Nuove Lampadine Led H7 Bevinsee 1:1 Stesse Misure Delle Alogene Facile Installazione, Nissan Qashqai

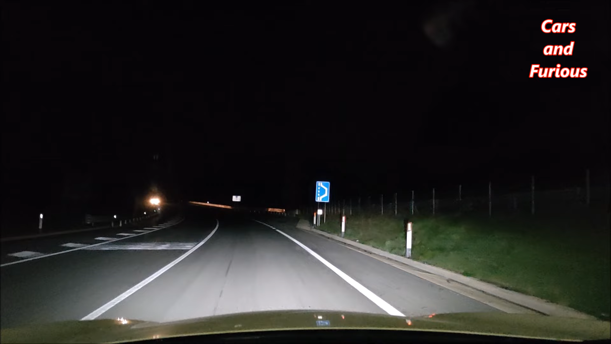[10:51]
ok ragazzi vediamo come si comportano su strada questi sono i fari an abbaglianti vediamo gli abbaglianti